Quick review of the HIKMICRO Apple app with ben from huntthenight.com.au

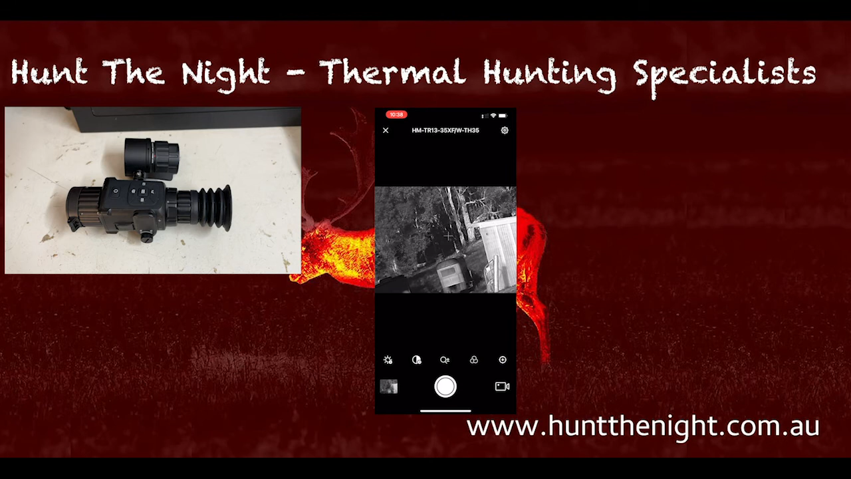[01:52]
It is the last letter and the eight numbers of the Wi-Fi hotspot, okay? That's your password. Once you've done that, you're about to log in and you're about to then use the device. Seriously, guys, it's fantastic. He have done a fantastic job with this app. There's not a lot to it. You log in, you select your device and you use it. Very simple.